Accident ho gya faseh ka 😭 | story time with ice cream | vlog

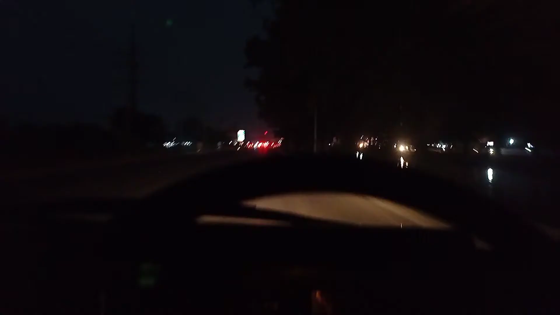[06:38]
یہ آگیا ہمارا ٹاؤن اور یہ ہے دا پیزا گرو
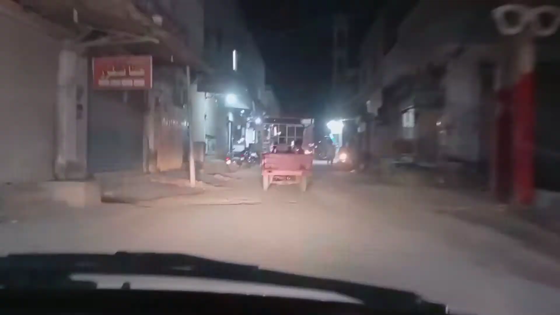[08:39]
یہ ہے جی لیالپل گیلری یہ جی مدینہ ٹاؤن آگیا ہے یہاں پر میری پھوپو کا گھر ہے تو ابھی میں پہنچنے لگا ہوں
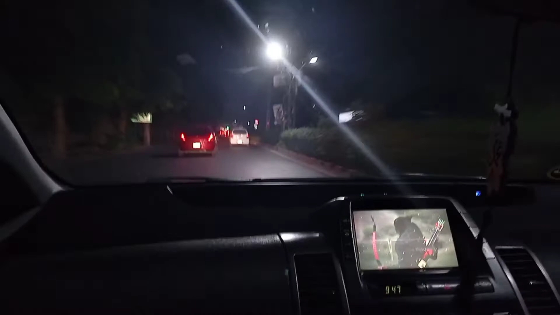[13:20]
ہمیں گے سامنے میری گاڑی کھڑی ہے یہ دروازہ